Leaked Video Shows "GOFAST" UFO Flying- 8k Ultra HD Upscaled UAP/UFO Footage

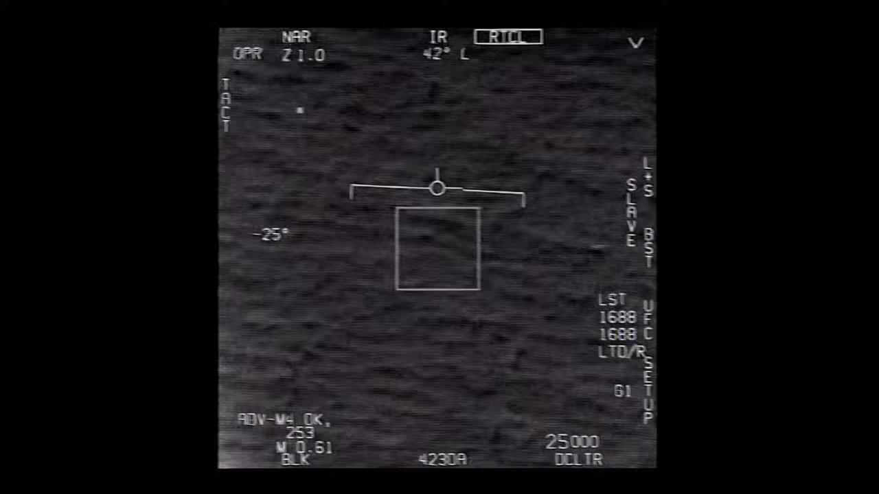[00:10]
Nickel 6-1 Tango Roger. Oh, got it! Woohoo! Roger, there's shooting
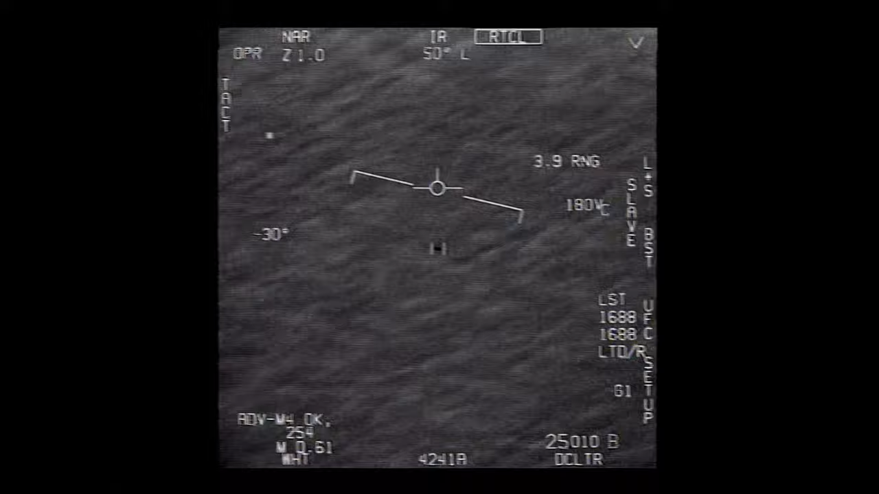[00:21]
Did you box moving target? No, I took an auto track. Oh, okay. Oh my gosh, dude. Wow, that's a good try! That's a